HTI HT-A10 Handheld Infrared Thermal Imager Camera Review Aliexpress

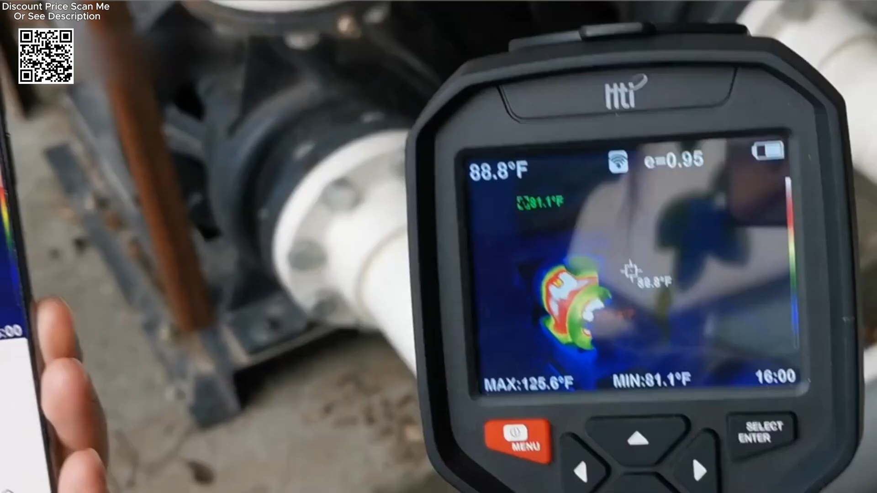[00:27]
On screen: spot 88.8°F, max 125.6°F
The HTA-1O is ergonomically designed for handheld operation,
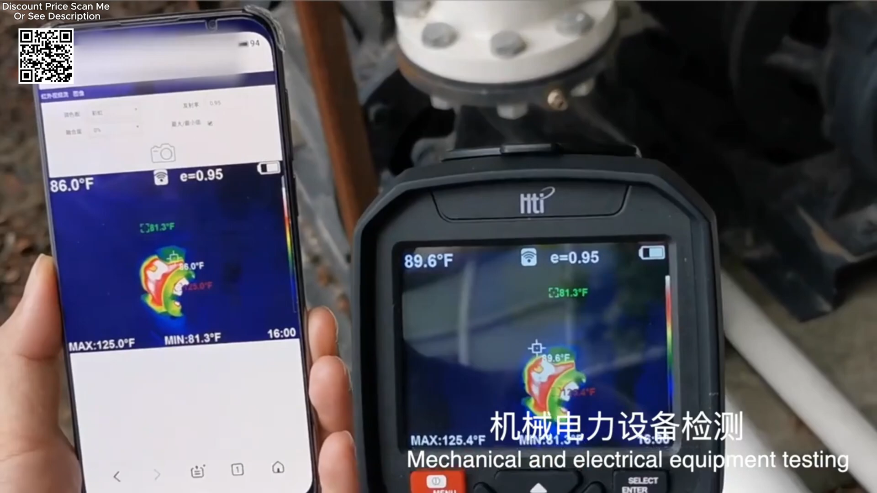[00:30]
On screen: min 81.3°F
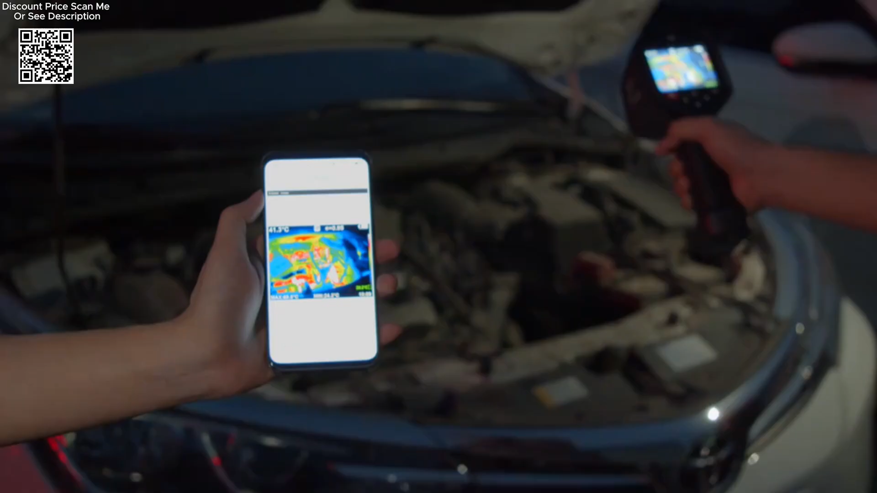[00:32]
promoting ease of use and maneuverability during inspections across various applications.
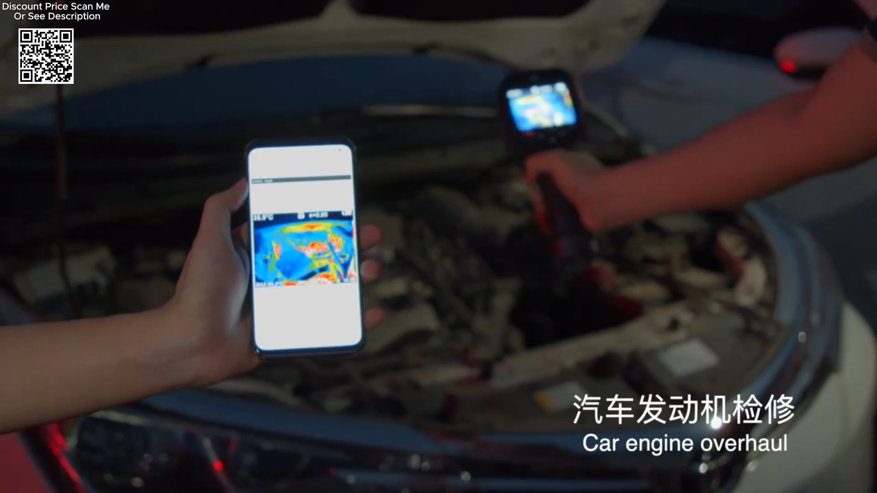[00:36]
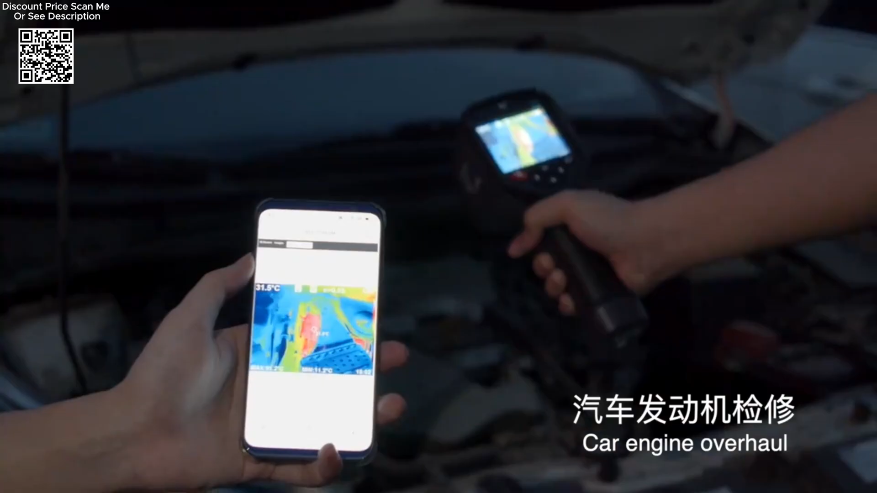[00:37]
With a resolution of 250 x 192 pixels,